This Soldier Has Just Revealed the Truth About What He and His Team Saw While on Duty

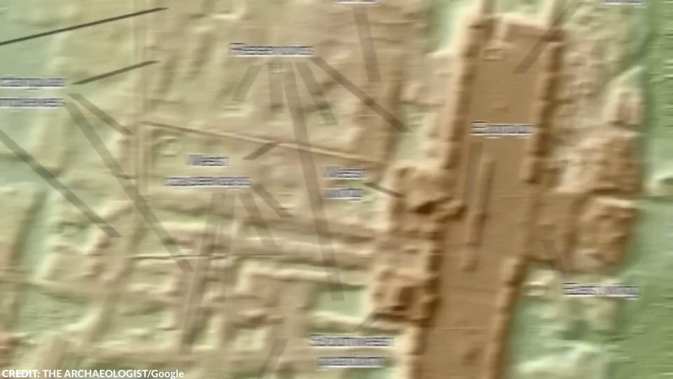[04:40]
standing at 10 to 15 meters high. The platform served as a gathering place for many people from the surrounding areas for special events,